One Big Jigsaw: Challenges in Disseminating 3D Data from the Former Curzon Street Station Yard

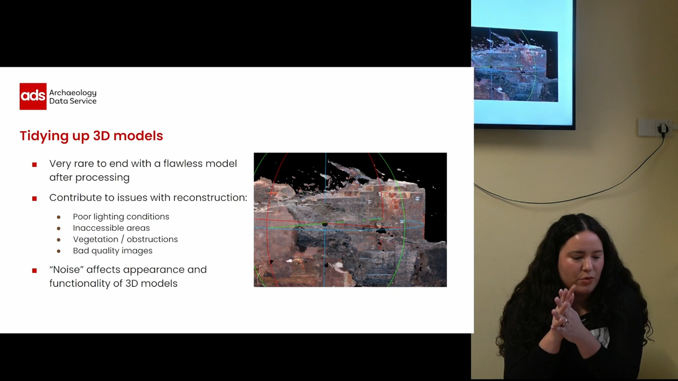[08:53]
It is very rare to end up with a model that has no flaws after processing the 3D data and things like poor lighting conditions and areas that were inaccessible during the data capture or vegetation or just other obstructions or working with bad quality images. They can all contribute to issues while you're reconstructing it. And noise in particular can really affect the appearance of a 3D model and more importantly its functionality,
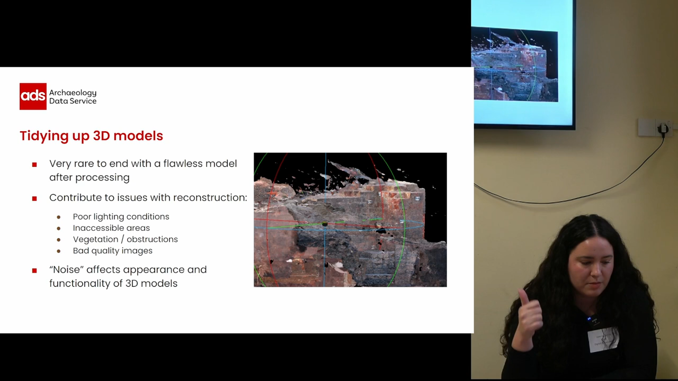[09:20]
which is something that we are interested in preserving, of course. So I first needed a good idea of what I was working with.
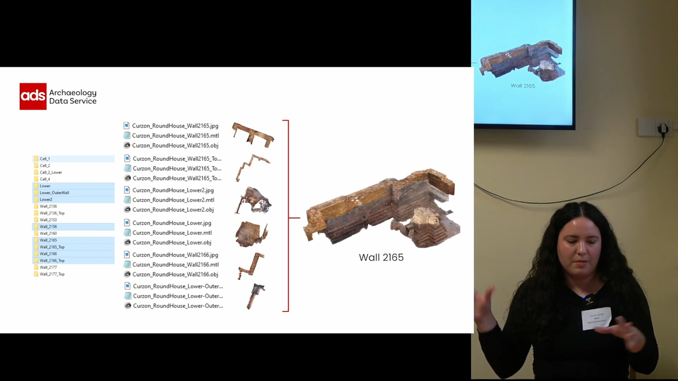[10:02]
This is one of the main features referenced in the archive and bits of its geometry was actually registered across all of these models. And so tackling one structure at a time, I grouped together all the models that made up each future so they could then be cleaned. And cleaning the 3D data from the Curzon Street Station was a very detailed job, but I won't get too technical, don't worry. I just want to mention that these were the two main tasks. So aligning the meshes by selecting point pairs and then deleting any floating triangles or noise or junk geometry. And then having clean and aligned point clouds, I went ahead and merged them.
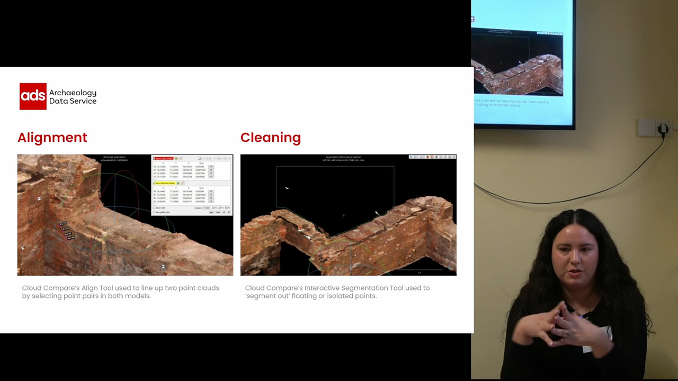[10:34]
So I had one single model per future or structure.
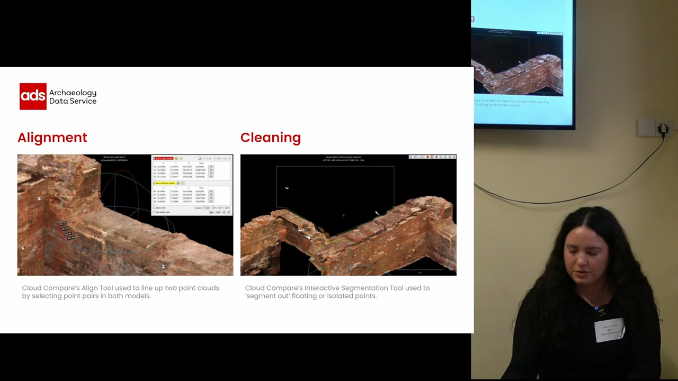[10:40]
And then it was time to put this all together.
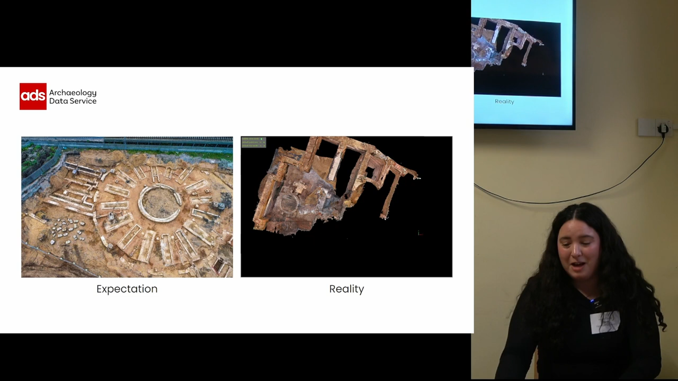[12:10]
A bit underwhelming, but I'll come back to this at the end. Let's go over some of the challenges of working with this dataset.